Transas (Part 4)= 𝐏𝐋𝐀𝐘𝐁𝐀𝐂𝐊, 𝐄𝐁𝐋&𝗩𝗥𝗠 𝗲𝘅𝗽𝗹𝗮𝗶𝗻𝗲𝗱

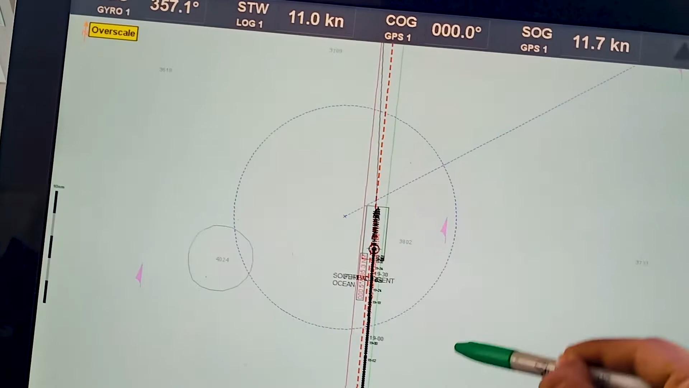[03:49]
ebl will only move maximum to the range of 10.2 nautical miles so
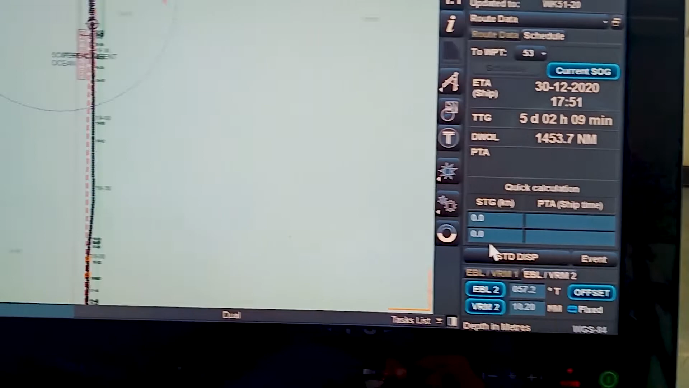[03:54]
within 10.2 nautical mile of this my ship's position 10.2 nautical mile of my
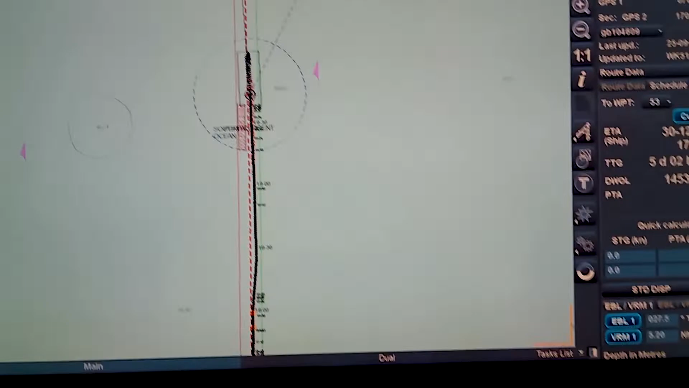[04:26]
to offset it it will automatically go to 27.5 degree so from my ship